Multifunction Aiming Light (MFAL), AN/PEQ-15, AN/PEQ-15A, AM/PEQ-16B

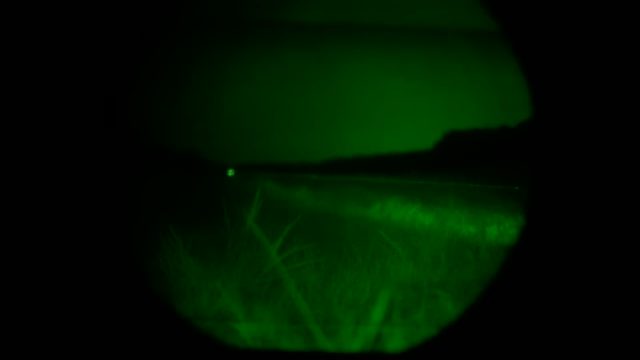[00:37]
Both of these systems provide an IR laser, visible laser and IR floodlight and can be mounted on the soldier's individual weapon.
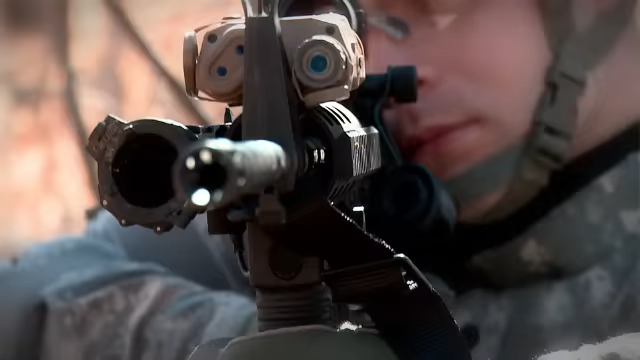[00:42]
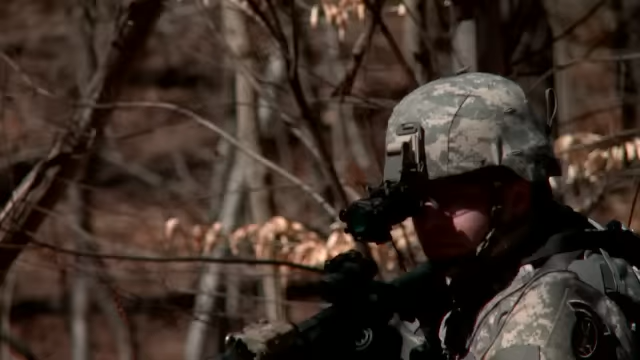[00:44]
These systems provide soldiers precision targeting ability under limited visibility with
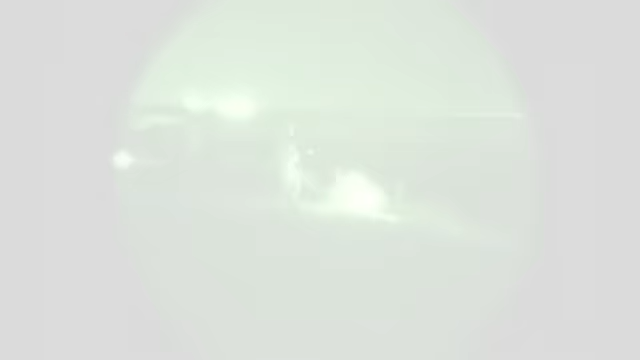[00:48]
the IR laser and night vision goggles and during daylight hours with the visible laser.